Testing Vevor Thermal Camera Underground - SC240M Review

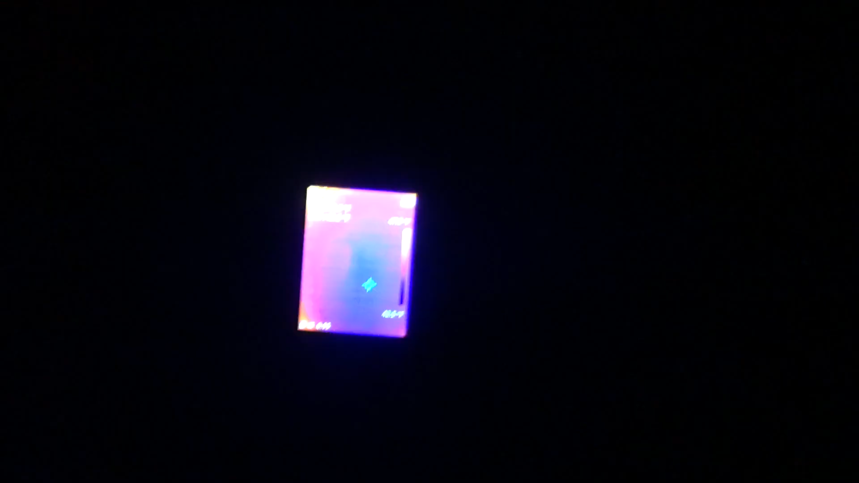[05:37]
There is enough temperature variation on the walls and the tunnel ahead that
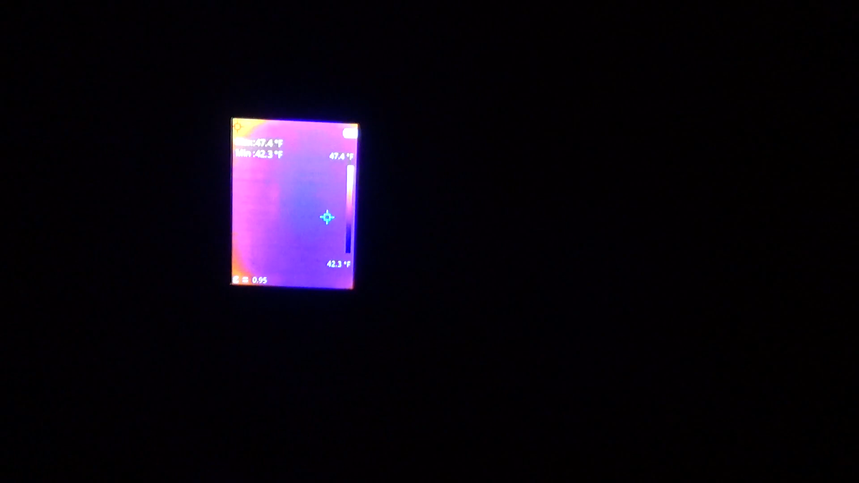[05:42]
On screen: max 47.4°F, scale bottom 42.3°F
I can actually walk right down the middle of the tunnel here and not bump into the walls too much without any light. This is much better than a traditional night vision goggle or night vision camera,
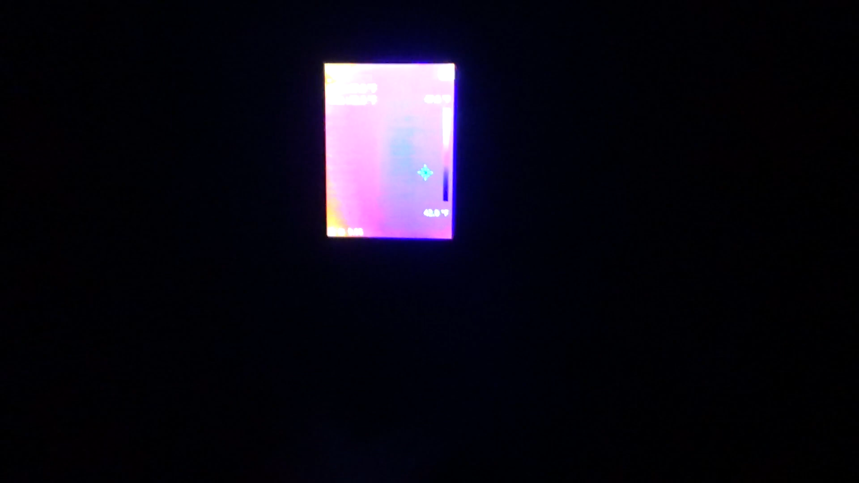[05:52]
which still needs some amount of ambient light to work. The thermal camera doesn't need any visible light at all. It just needs slight temperature variations.
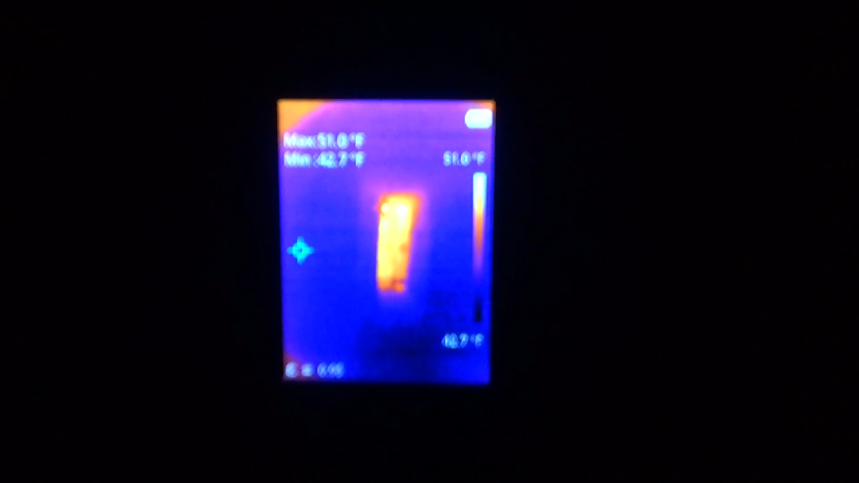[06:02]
Now, one thing to note, which I think is common to a lot of thermal cameras like this, when you go from a very warm environment to a very cold environment, the camera body puts off a little bit of infrared radiation.
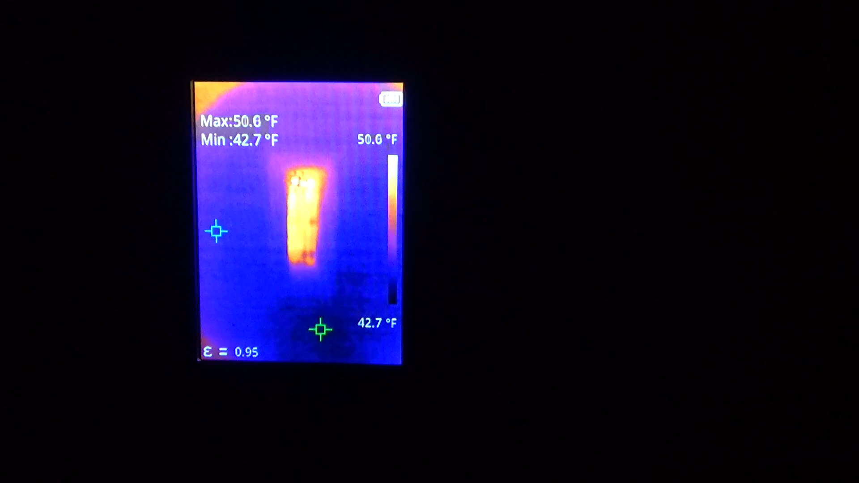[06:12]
On screen: min 42.7°F, scale bottom 42.7°F
You can see that in that warmer ring that's kind of showing up at the corners of the image.
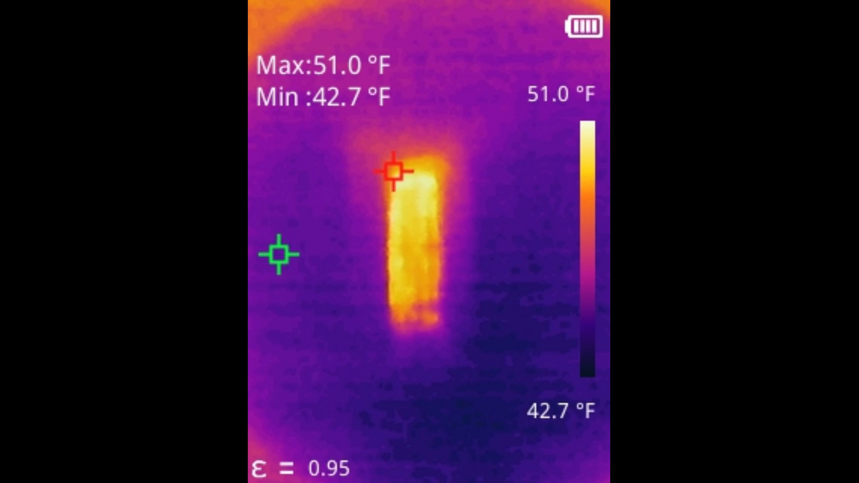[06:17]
On screen: max 51.0°F, min 42.7°F, scale top 51.0°F, scale bottom 42.7°F
It's not really an issue with the hardware so much as a common issue to any
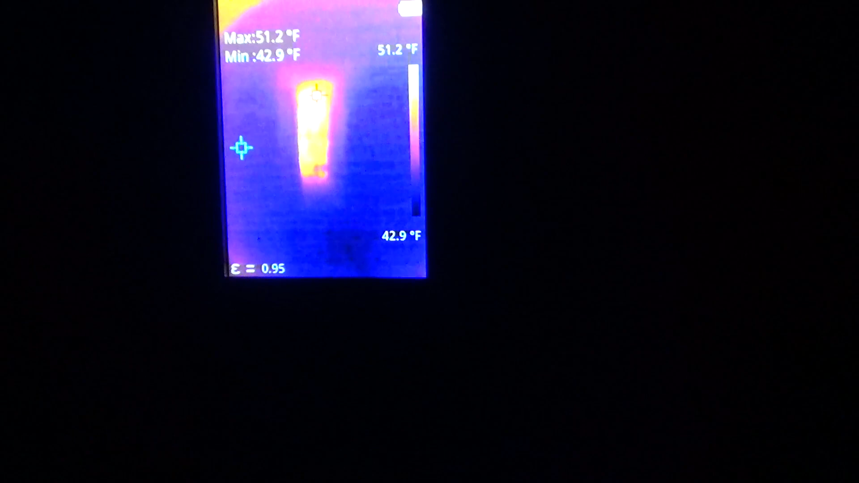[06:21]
On screen: max 51.2°F, min 42.9°F, scale top 51.2°F, scale bottom 42.9°F
thermal device where it's going to pick up some surrounding radiation from the device itself, from my hand, from anything in the environment that's a little warmer than everything else.
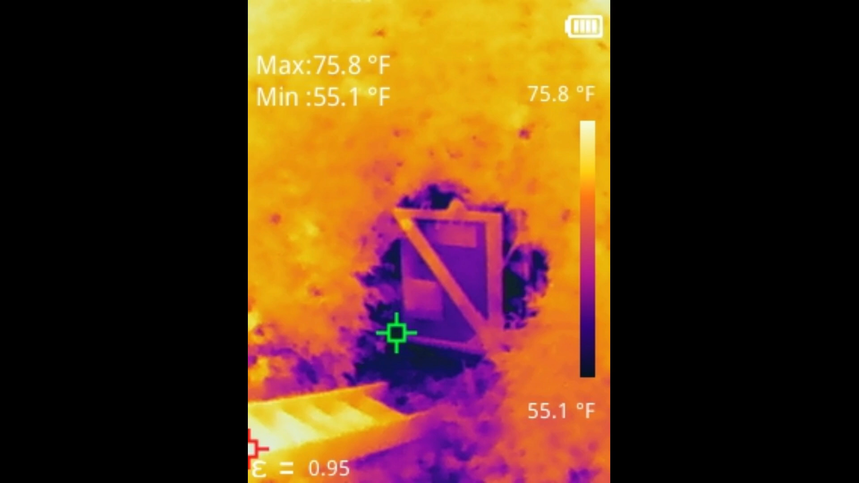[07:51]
On screen: max 75.8°F, min 55.1°F, scale top 75.8°F, scale bottom 55.1°F
Even with the door shut, you can definitely see that it's much colder than the surrounding hillside.
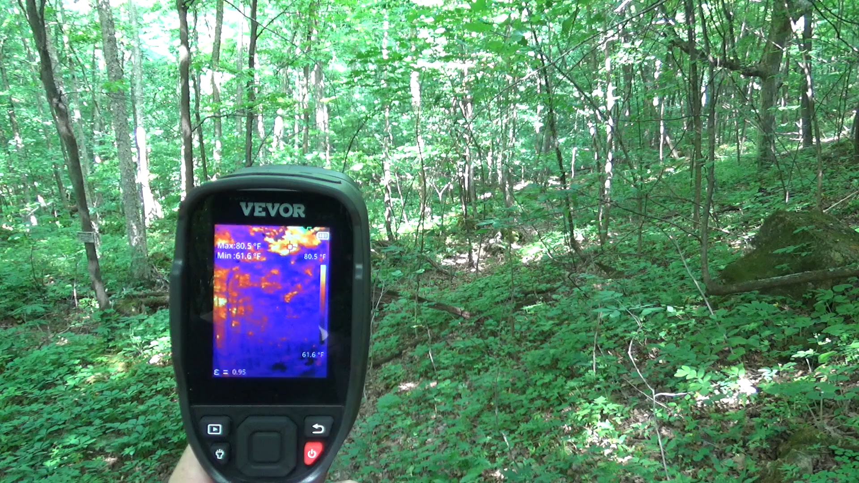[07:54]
So yet another great use for a thermal camera like this is wildlife scouting. If you're out in the woods, like Sandland is,
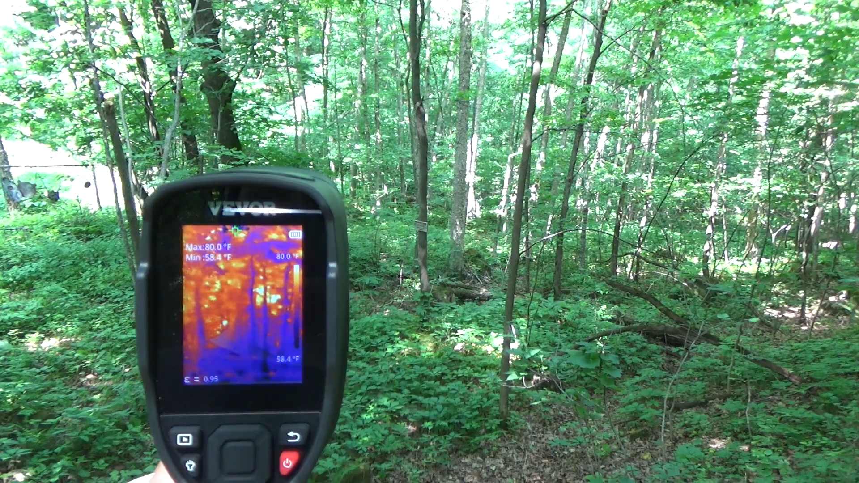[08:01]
then you might want to see deer or bears or whatever else is hanging out in the woods here. And it can be really difficult to see critters in dense brush like this.
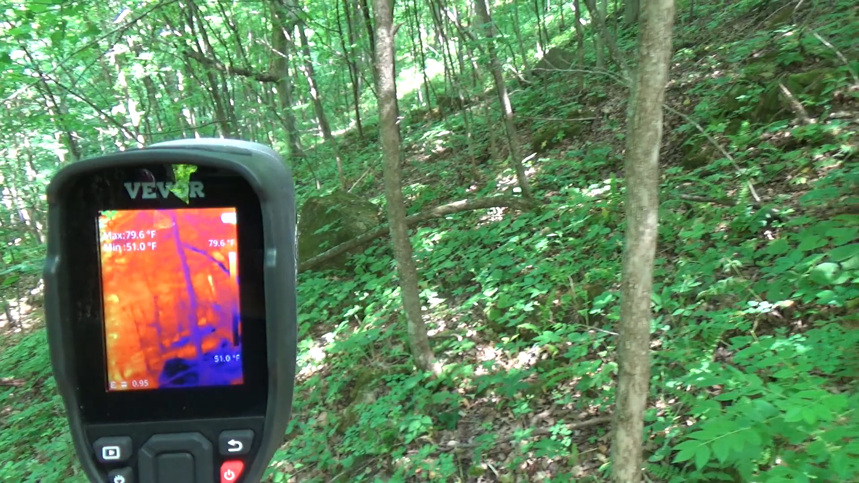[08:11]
On screen: max 79.6°F, min 51.0°F
But with the thermal camera, you can spot anything warm-blooded pretty easily.
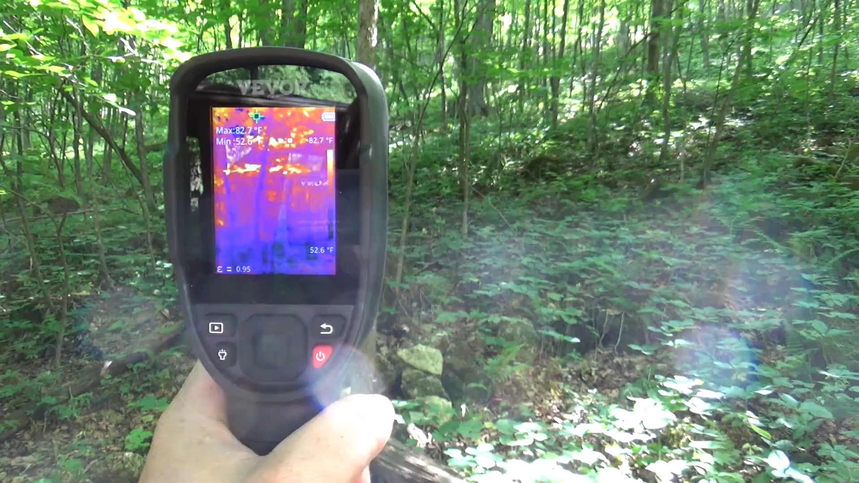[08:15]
On screen: max 82.7°F, min 52.6°F
Okay.
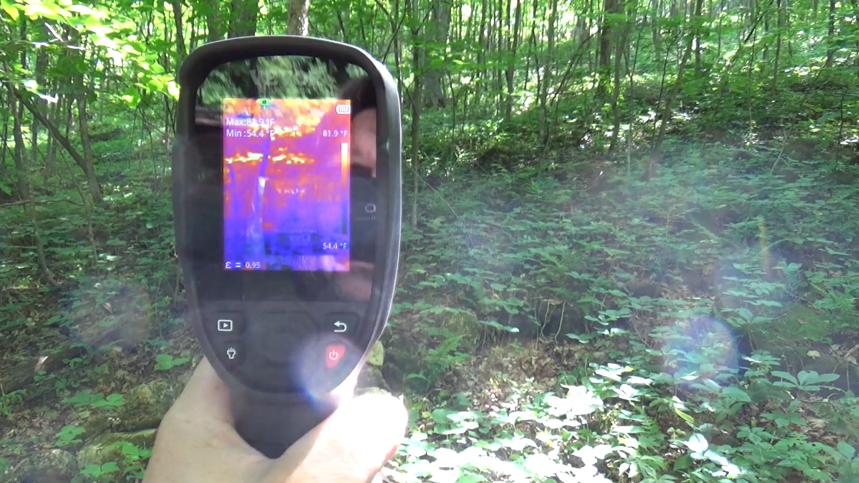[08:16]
On screen: min 54.4°F, scale top 81.9°F, scale bottom 54.4°F
Oh, for example, right there, I don't know if we can see that with the camera, I think there's a deer right there.
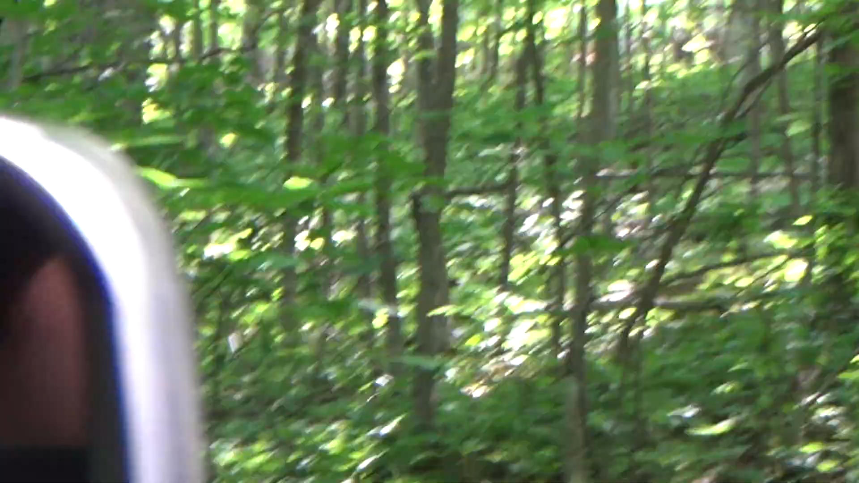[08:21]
Oh, I think it bounced off before I could focus on it.
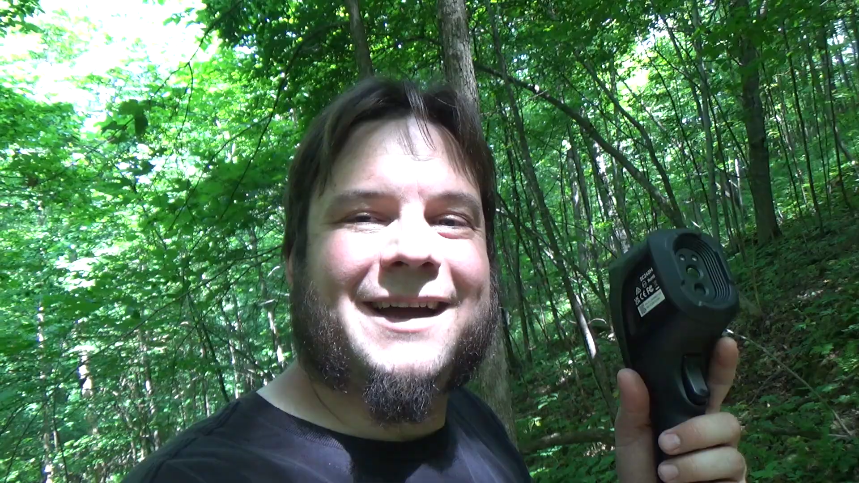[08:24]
Now I should say I don't think you're legally allowed to hunt with one of these, but that probably varies on jurisdiction. So check your local laws before you go using one of these in the woods on a hunting expedition.
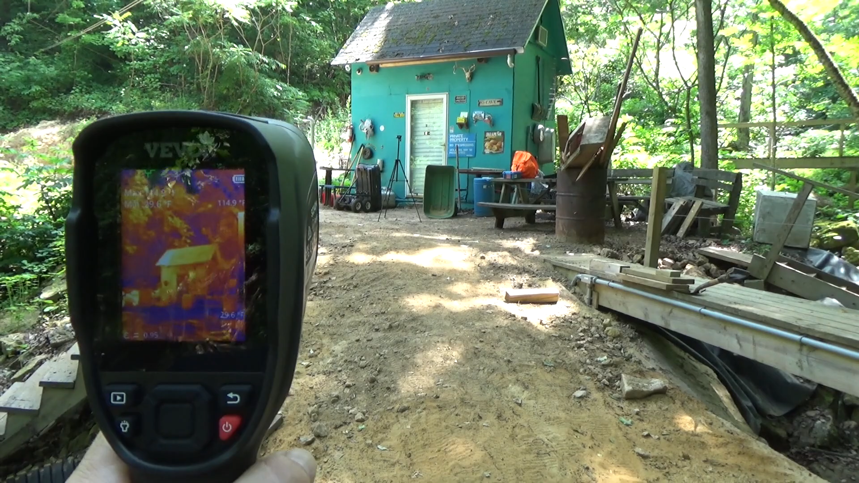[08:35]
This thing is great for finding heat and insulation leaks outdoors as well.
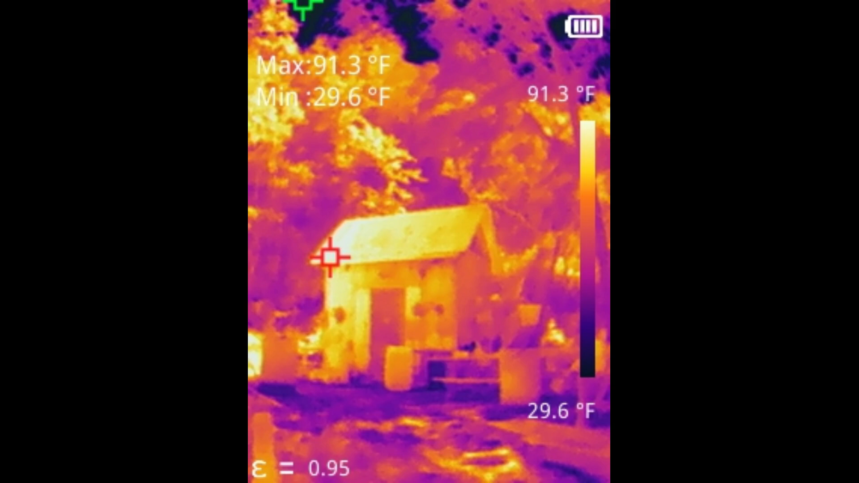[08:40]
On screen: max 91.3°F, min 29.6°F, scale top 91.3°F, scale bottom 29.6°F
I'm looking at our little tool shed here at Sandland, and you can clearly see the structure on the thermal camera, and you can pretty easily see where any air is escaping from inside.
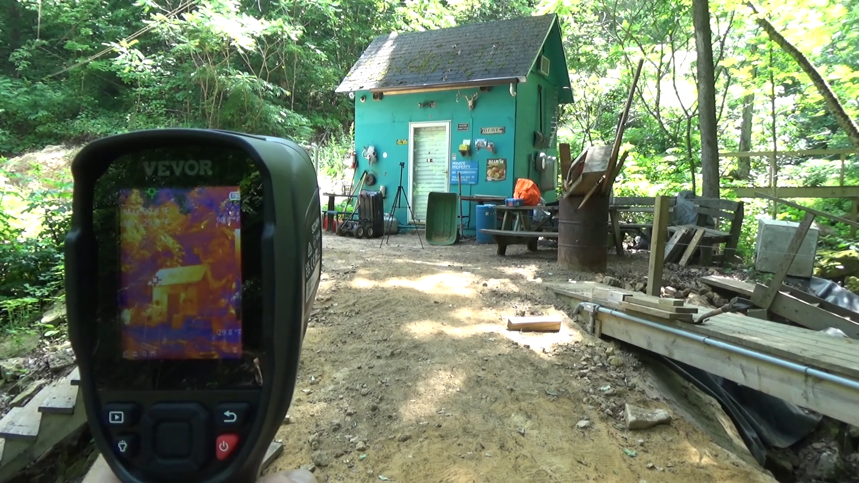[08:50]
And if we had a heater running inside, you could easily see where any hot air would be escaping, and we could use that to beef up the insulation if we needed to. Here's another great example of how you can evaluate insulation on a wood frame building using a thermal camera. We're looking at the other side of the shed at Sandland, and if you look closely,
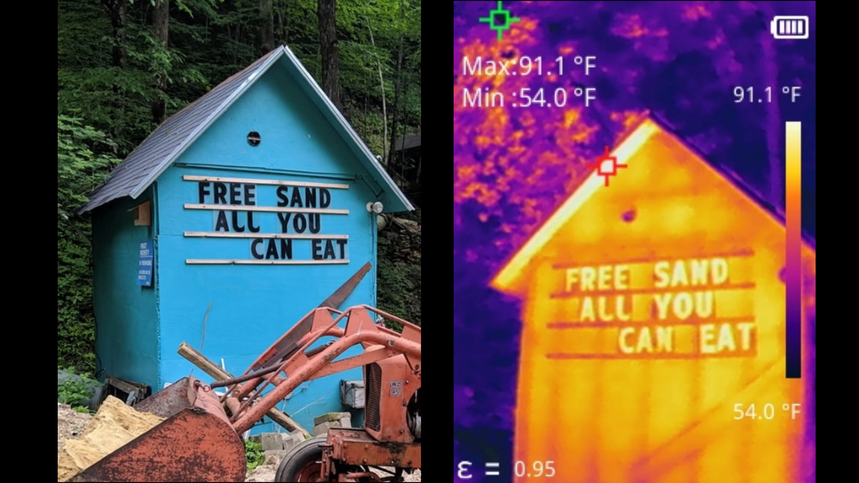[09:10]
On screen: max 91.1°F, min 54.0°F, scale top 91.1°F, scale bottom 54.0°F
you can see some vertical lines on the outside of the wall. Those are actually heat reflections from the 2x4s inside the wall. So we're seeing the exact thermal properties of this structure.